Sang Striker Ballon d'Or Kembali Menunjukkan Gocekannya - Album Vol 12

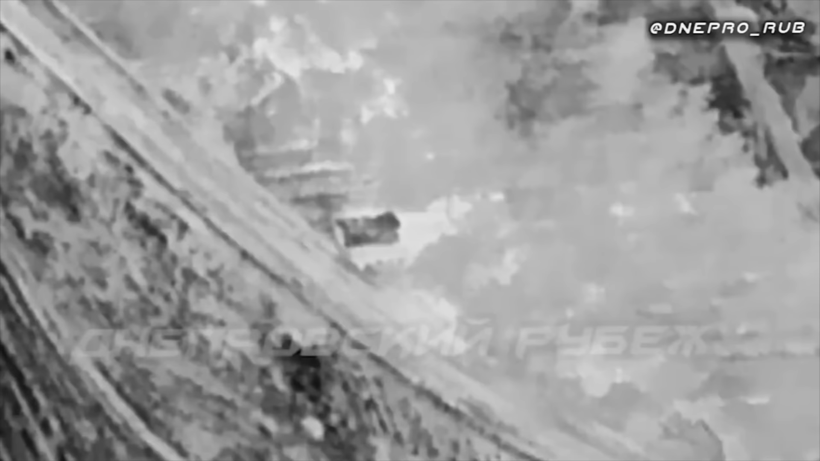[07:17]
di mana mainan yang diperhatikan di bawahnya itu adalah sebuah SPH Ukraina,
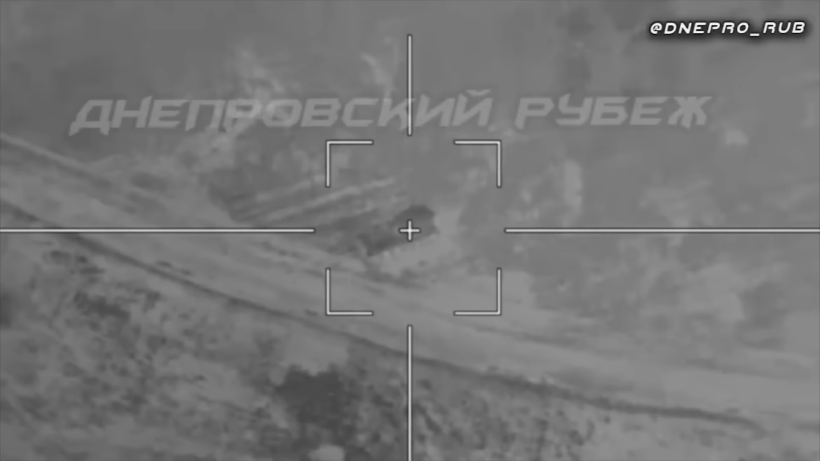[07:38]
Kemudian kita disuguhkan sudut pandang kamera termal dari lanjut versi 3.
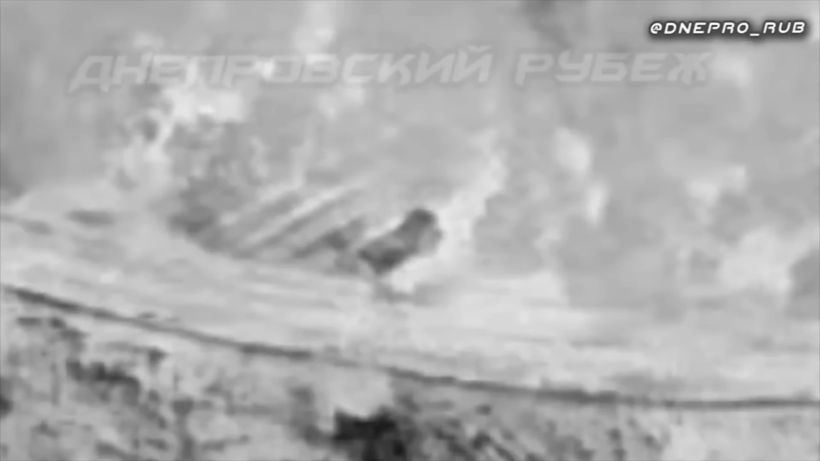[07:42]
Dan kemudian boom. Dengan sangat akurat lanjut menghantam Akatsia Ukraina itu.
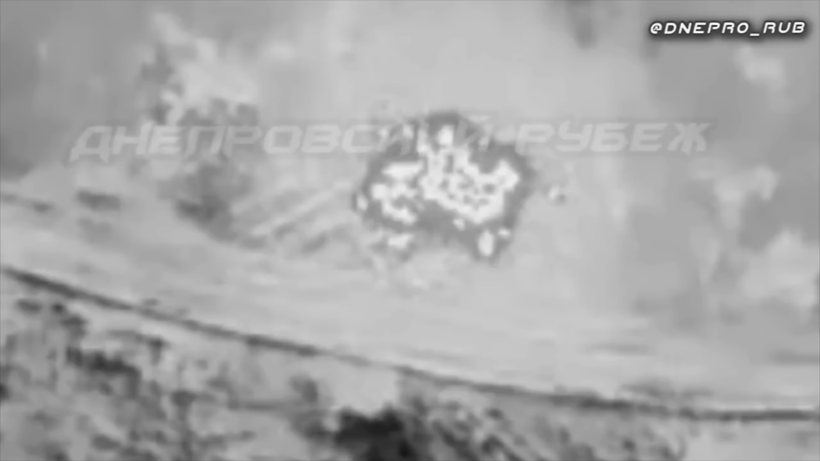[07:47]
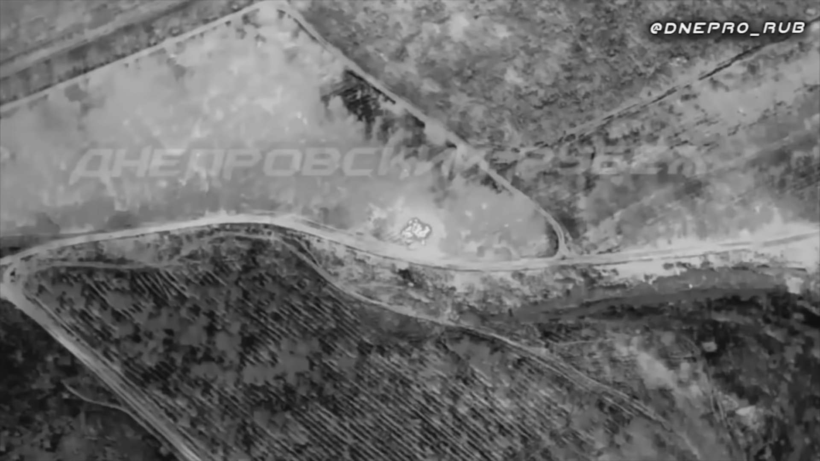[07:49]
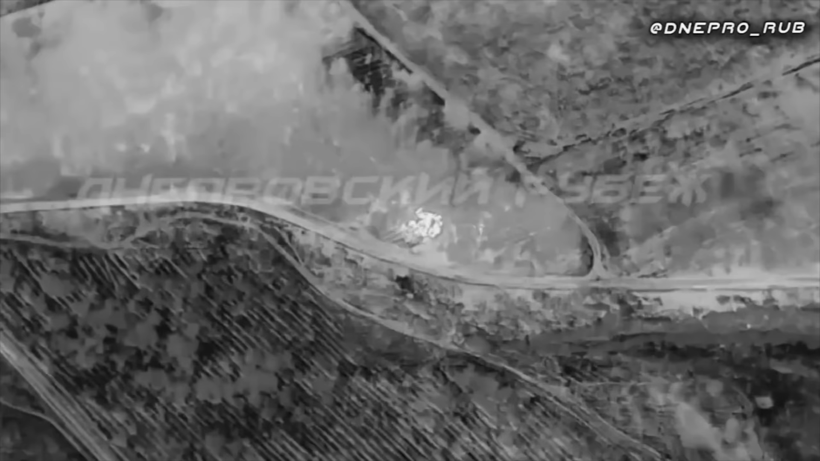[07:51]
Tentunya, hantaman seperti itu sudah cukup untuk membuat Akatsia itu harus pensiun selamanya dari medan laga.
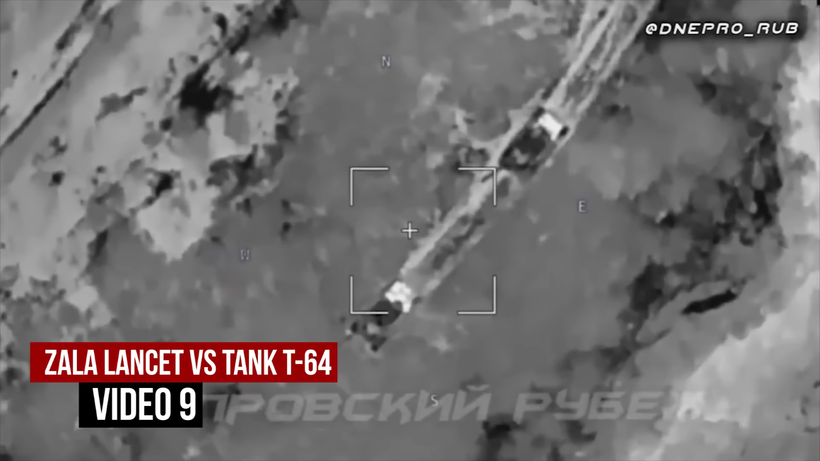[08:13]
Kembali, sebuah skenario serangan malam hari diperlihatkan oleh para operator lanjut.
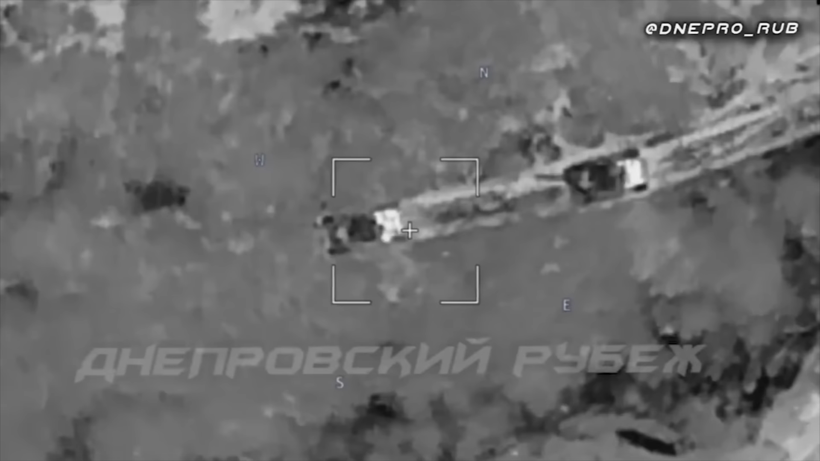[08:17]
Di bawah ini, dikatakan ada dua unit tank T-64 Ukraina yang sedang parkir. Entah apa yang dilakukan oleh dua T-64 Ukraina ini.
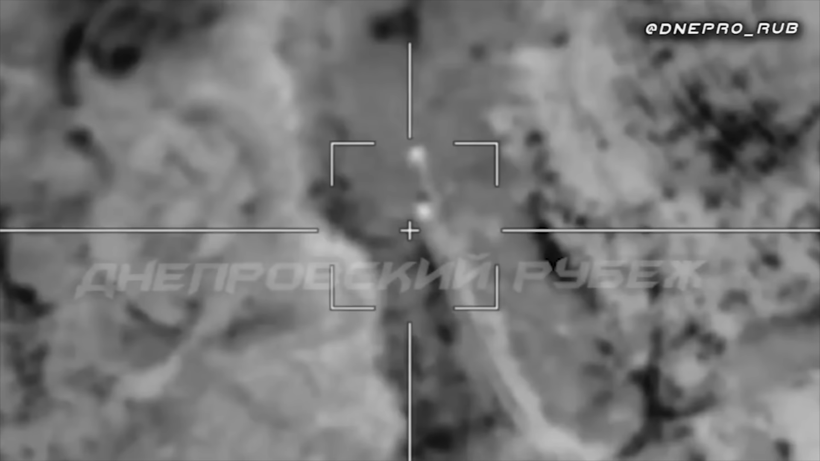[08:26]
Kemudian, dikatakan lanjut diterbangkan untuk menghantam T-64 yang ada di depan.
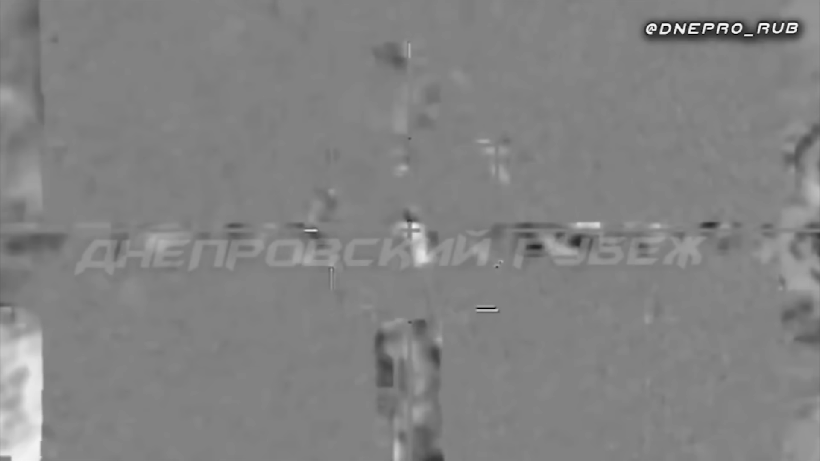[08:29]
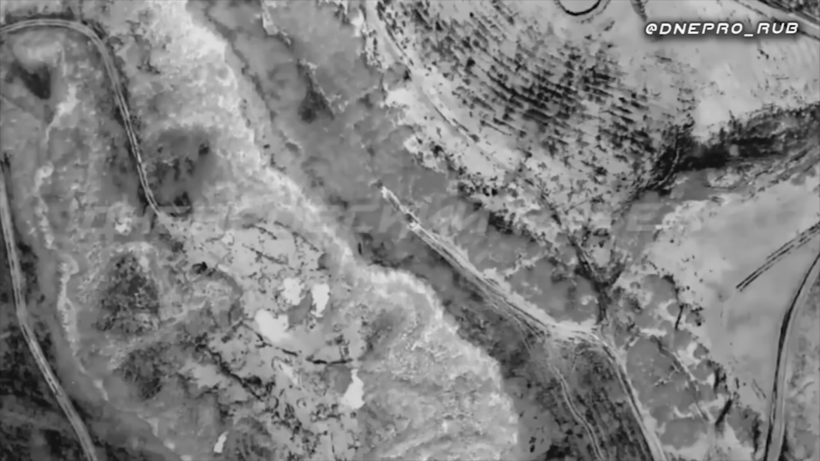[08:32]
Dan kemudian, boom!
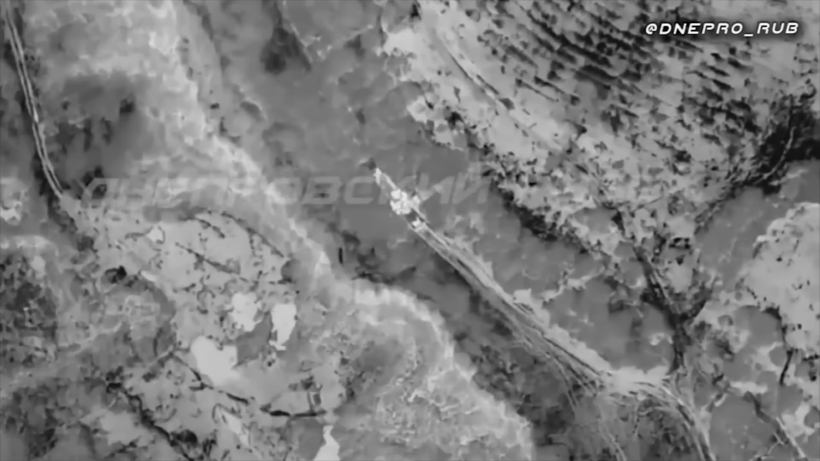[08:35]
Terlihat ledakan besar hasil dari hantaman lanjut terhadap T-64. Dengan ledakan sebesar itu, tentu saja,
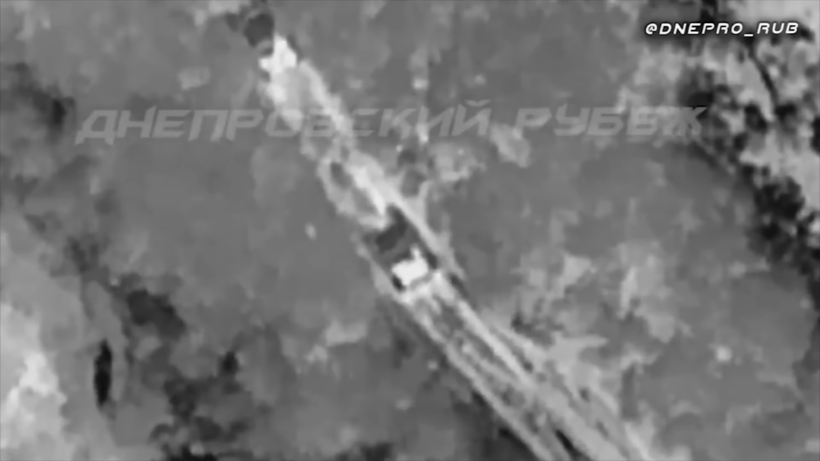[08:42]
kemungkinan besar T-64 itu harus pensiun selamanya dari medan laga.